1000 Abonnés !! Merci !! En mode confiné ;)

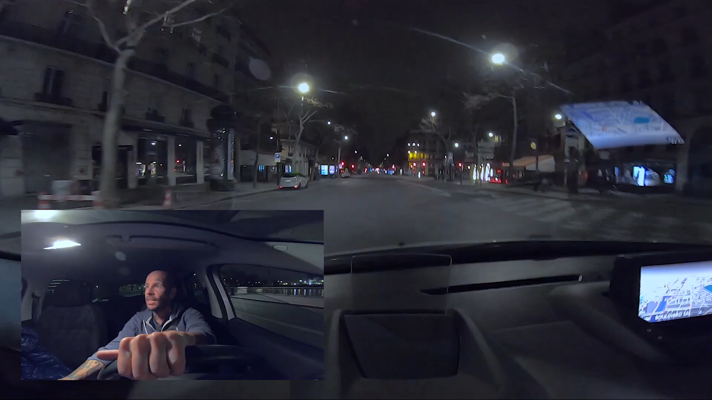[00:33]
continuer à faire des vidéos moi j'ai jamais vu ça je suis sur Paris depuis toute ma vie je suis tous les jours dehors très souvent l'année parce que je rentre très souvent tard de mon studio et j'ai jamais vu ça quelle que soit l'heure, même en plein mois d'août là c'est un truc de dingue,